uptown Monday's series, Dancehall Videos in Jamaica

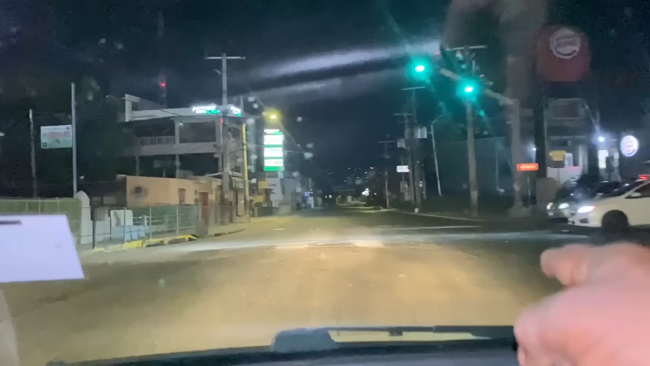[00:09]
welcome. You're tuning into another YouTube episode. Uptown Mondays are here tonight. So we're up on Eastwood Park Road, heading to Uptown Mondays.